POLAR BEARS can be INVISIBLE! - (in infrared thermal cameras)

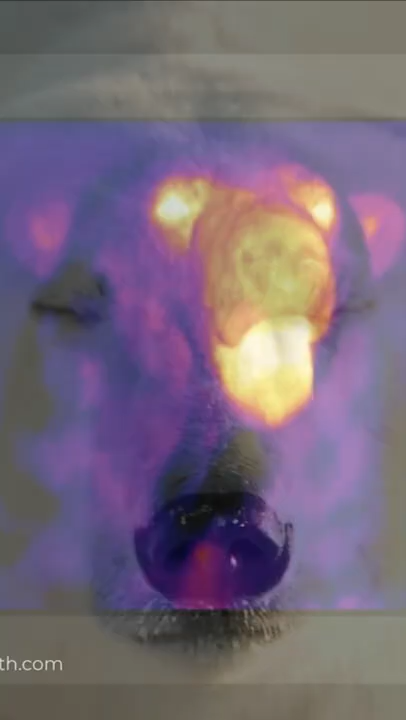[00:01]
Polar bears are nearly undetectable by infrared cameras. Thermal cameras detect the heat lost by a subject as infrared.